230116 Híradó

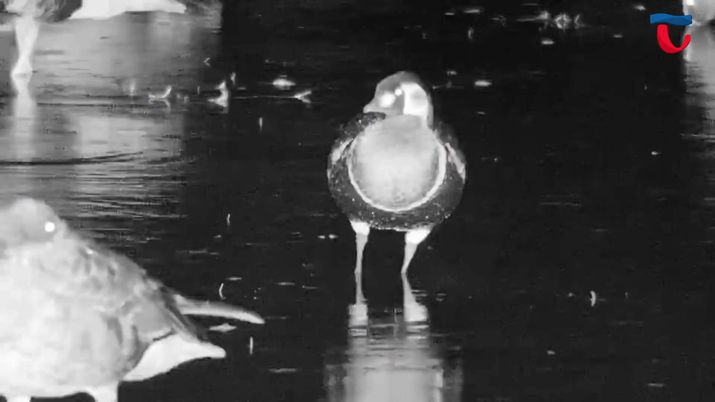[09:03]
akár éjszaka is jelenlétet, tehát itt például többször ki tudtuk mutatni éjjel is a vörösnyakuludak, apátszaludak, illetve kisgyülikek jelenlétét,